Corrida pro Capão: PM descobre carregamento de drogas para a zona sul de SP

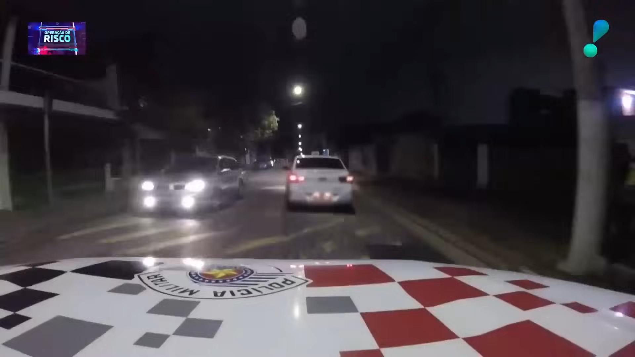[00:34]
Copom, comando força, acompanhamento. A um porque é sério. A equipe avista o carro suspeito e faz uma abordagem precisa.